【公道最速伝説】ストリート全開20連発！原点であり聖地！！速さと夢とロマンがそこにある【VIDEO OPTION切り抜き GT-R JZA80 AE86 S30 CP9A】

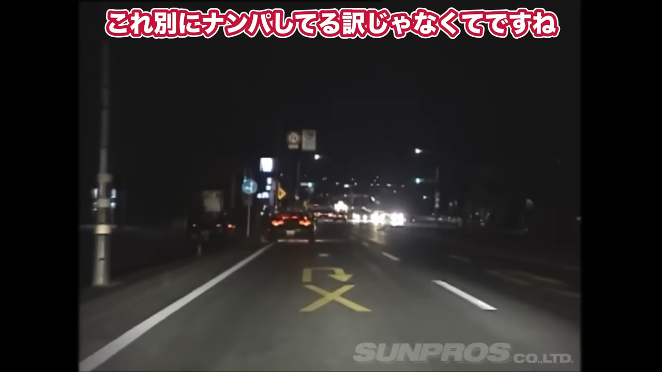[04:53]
ちょっとバンピーですねこの信号は一応ゴールっていう風に暗黙に了解で決まってるみたいなんですけどBS開幕第一線